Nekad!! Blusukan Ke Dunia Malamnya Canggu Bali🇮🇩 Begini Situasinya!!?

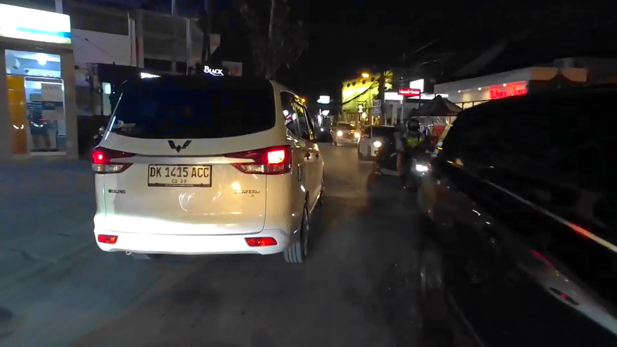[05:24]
pantai Brawo atau jalan Brawo.
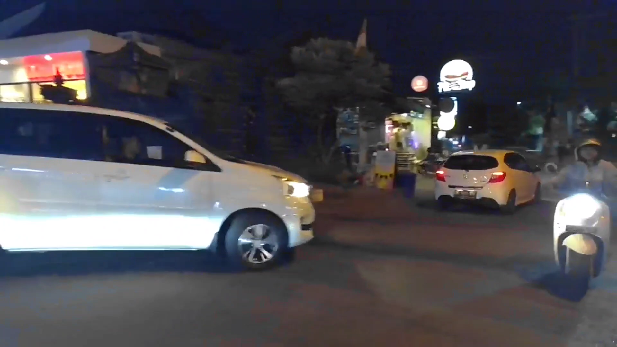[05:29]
Oke, kita sudah memasuki jalan nelayan.
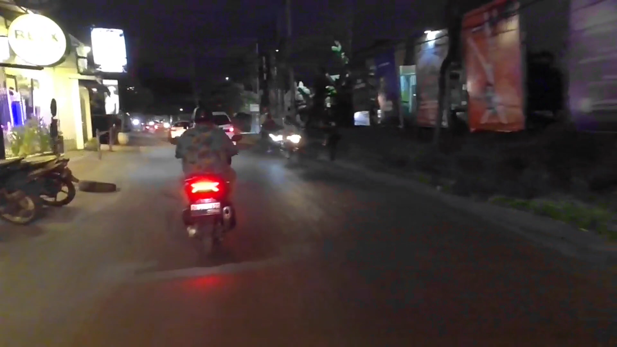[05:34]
Nah, ini kita sudah berada di jalan nelayan, guys. Ini dia situasinya. Situasi dunia malamnya Canggu.
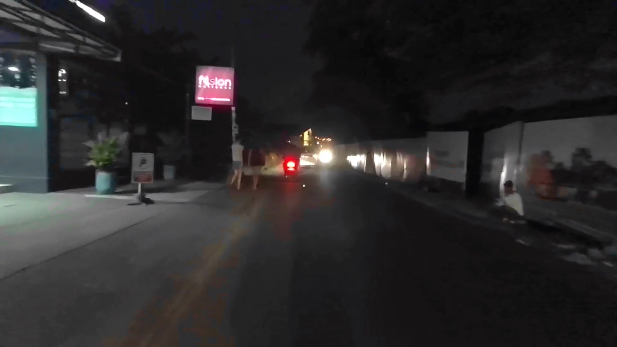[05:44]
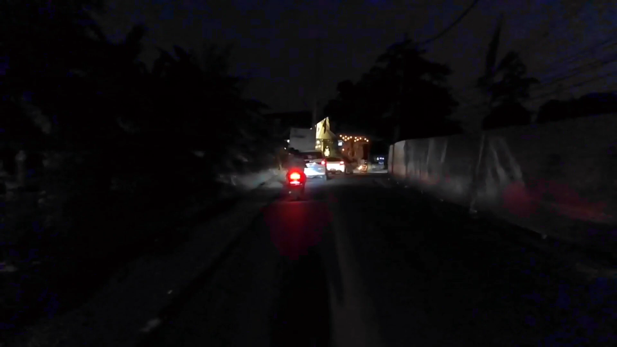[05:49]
Di sini cukup gelap, guys, karena nggak ada lampu penerangan jalan di sini.
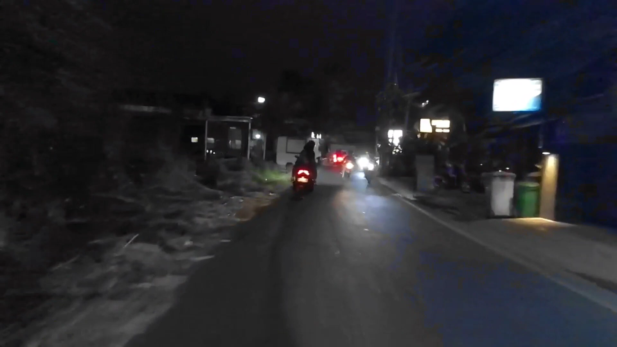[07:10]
Situasi di shortcut Canggu di malam hari.
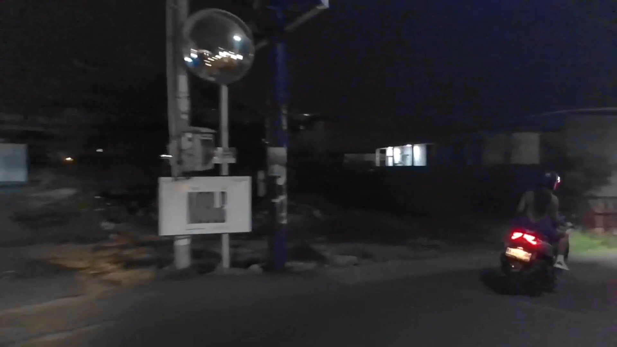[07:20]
Di sini juga sudah cukup rapat dengan bangunan, guys.
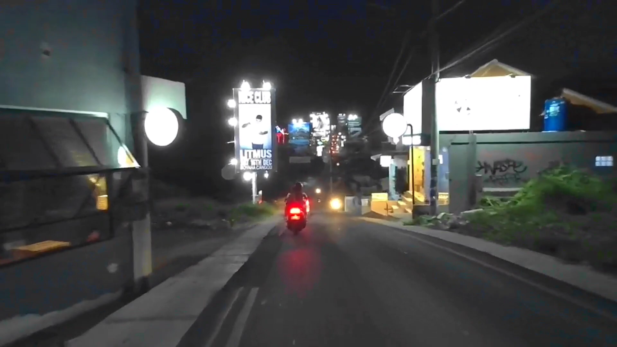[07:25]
Dulunya di sini adalah tempat yang cukup sepi dengan bangunan, namun dengan berjalannya waktu
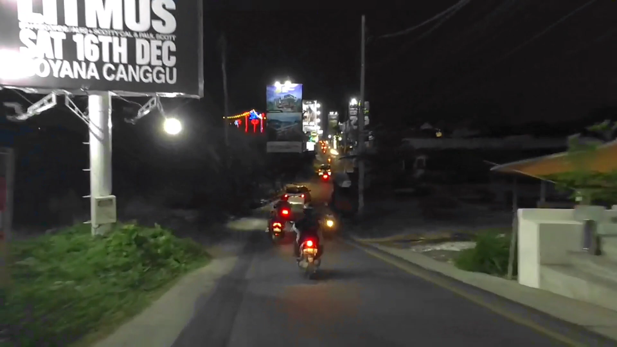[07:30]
bangunan-bangunan di sini sudah berdiri, sudah hampir tidak ada lahan-lahan kosong,
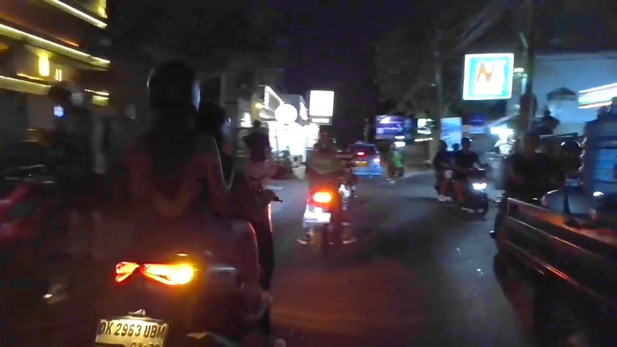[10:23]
Oke, teman-teman semuanya, ini dia situasi
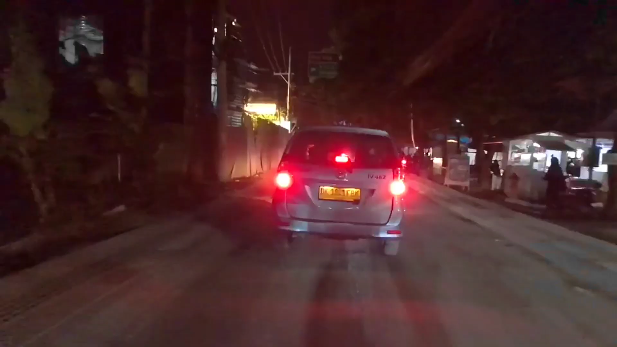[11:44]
Di depan ada pertigaan, guys. Kalau lurus kita ke Pantai Berawa, kalau ke kanan kita ke kiri, maksudnya kalau ke kiri ke arah Kerobokan, Seminyak, dan juga Denpasar.
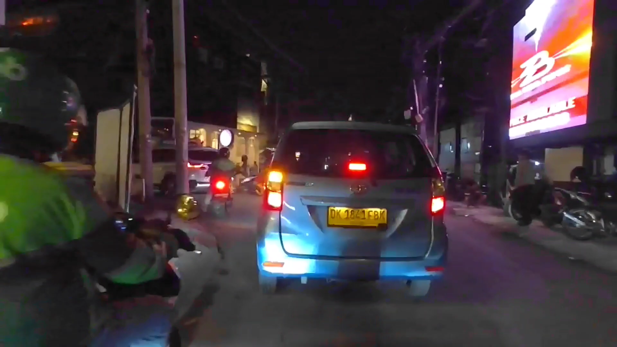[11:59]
Kita ambil arah yang ke kiri menuju ke arah Jalan Raya Kerobokan.